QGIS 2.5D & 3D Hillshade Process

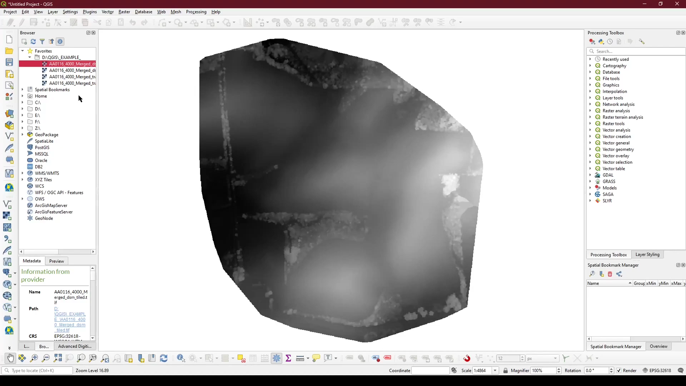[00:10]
followed by the colorized ortho photo. In this case, this is a color infrared. We will then create a new 3D map view.
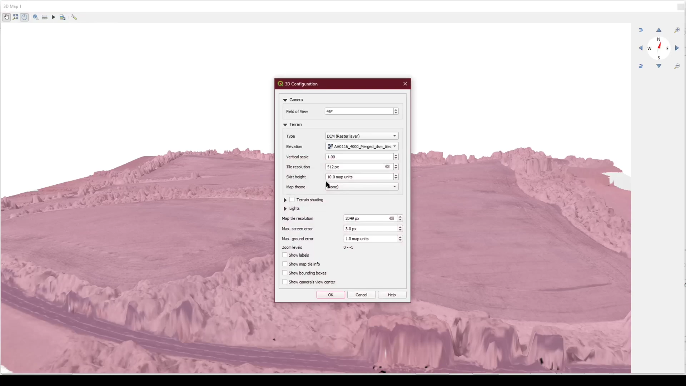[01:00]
RAM consumption, and noticeably also a much more detailed terrain view. The upper limit for this depends entirely upon your machine. I don't recommend going much higher than 2048 in most cases.
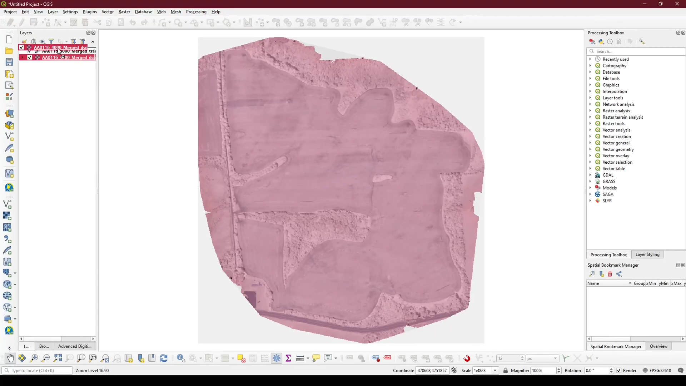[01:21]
Once you have an acceptable 3D view, take your DSM, move it above the ortho photo, and set it to hillshade. Change the blend mode to soft light, and hit apply.
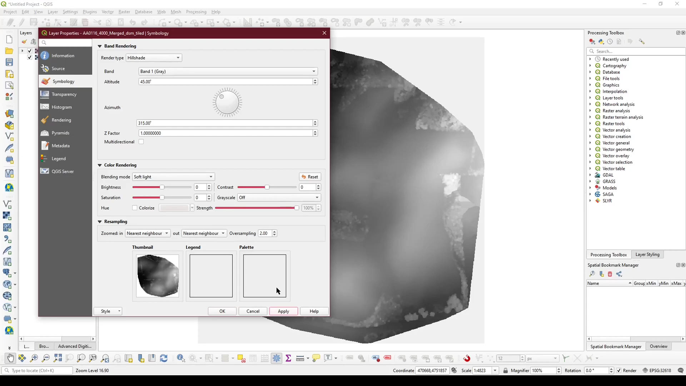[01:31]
This will highlight the higher elevations and put shadowing over the lower elevations. You can change the resampling methods to cubic and increase the oversampling rate to make the image more clear and smooth,
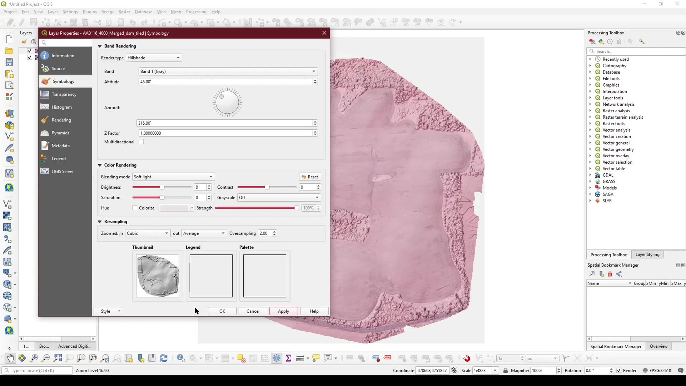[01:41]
reducing some of the blocking and other artifacting due to low sample rate. As you can see, this emphasizes the terrain in a 2D view, giving you a false 3D view.
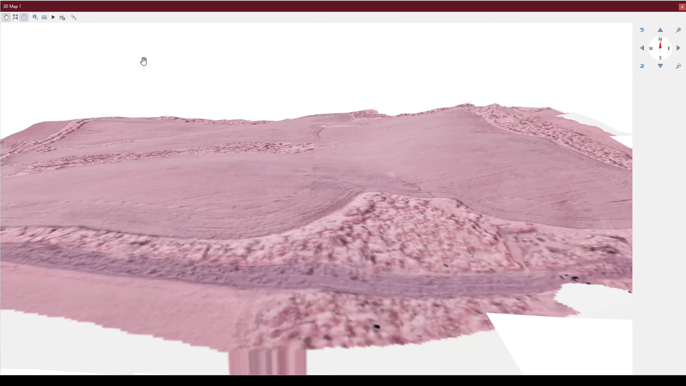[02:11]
In this instance, similar to before, you can increase your tile resolution to increase the texture fidelity, and you can also increase the tile
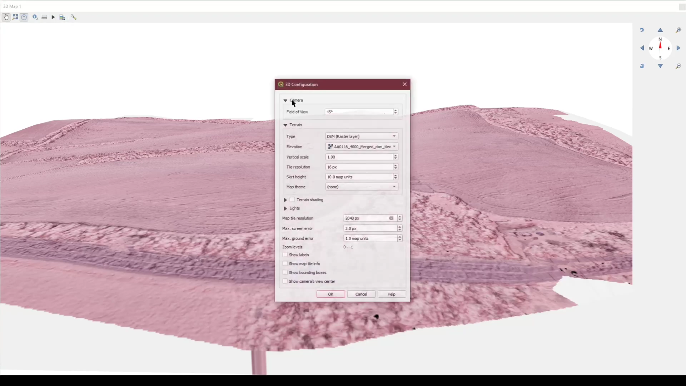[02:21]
resolution to increase the geometric complexity. About this this will highlight from the horizontal region of the lens of the randomness.